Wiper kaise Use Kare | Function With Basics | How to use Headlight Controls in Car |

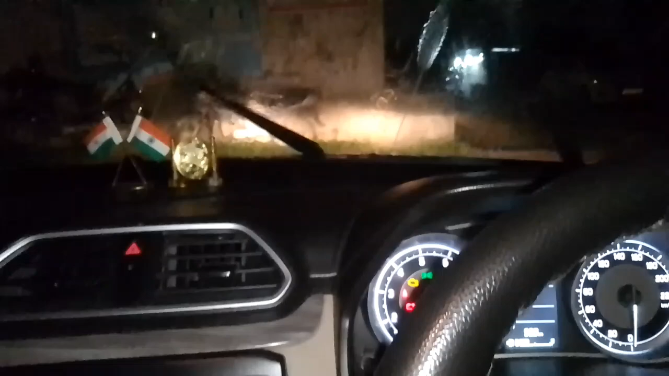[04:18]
दिखी वाइपर चल रहा है और जैसे ही छोड़ेंगे वो बंद हो जाएगा और यहां से लो मीडियम हाई तीन इस्टेप आप वाइपर को चला सकते हैं तो आप सभी चालग